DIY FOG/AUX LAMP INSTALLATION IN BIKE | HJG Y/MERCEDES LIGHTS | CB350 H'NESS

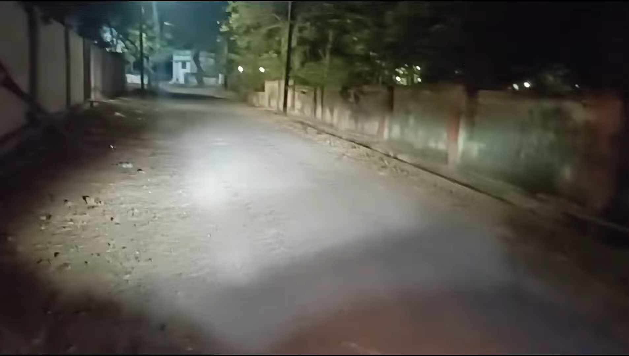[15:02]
ज्यादा रोशनी भी नहीं है तो इससे आ�
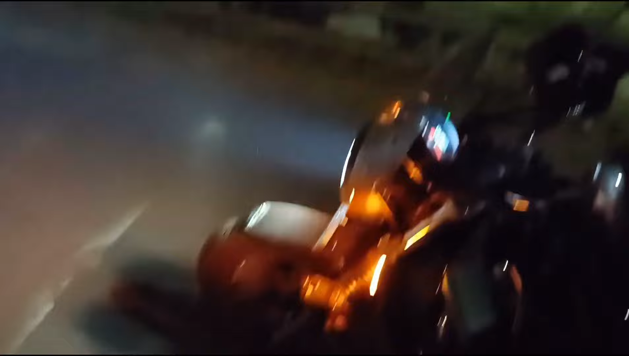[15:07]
सब्काड़ाड
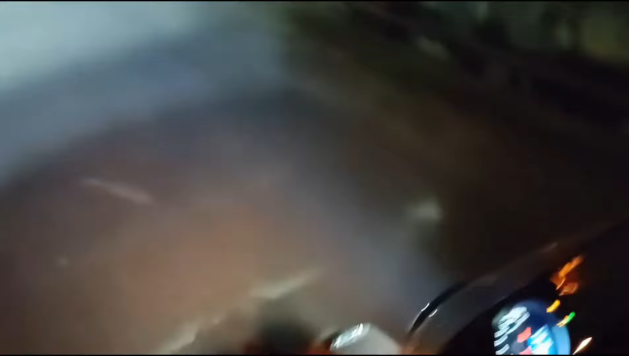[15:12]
याजी लो बिम है और यह हॉप कि यह थिम है मेंत तो आप हम फॉग लेट चालू करेंगे
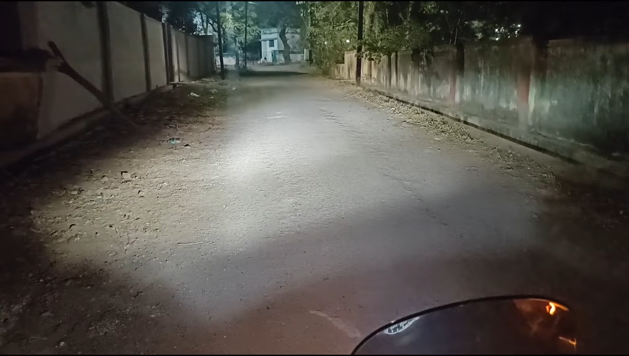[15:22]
ज़िए भी सब्सुर्ख लाइट चालो के कुच ऐसा लुक अर्याप फा यह कलोभी मैं श्याधि detta a रहा है इसका एसका हॉप मैं मेक शूर आप सीटी में लो बीम ही उस करें सीटी में मत ही उस करें क्योंकि इसकी दरूरत सिफ हाइवे पर ही आएगी हाइब आखों को जारा तकलिफ दे सकता है पर लो बीम किसी के आखों पर नहीं